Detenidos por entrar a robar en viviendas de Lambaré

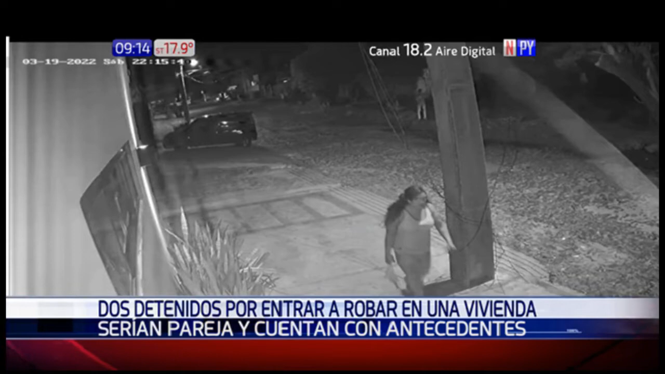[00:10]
Y estas son las imágenes donde se los compromete seriamente en estos hechos,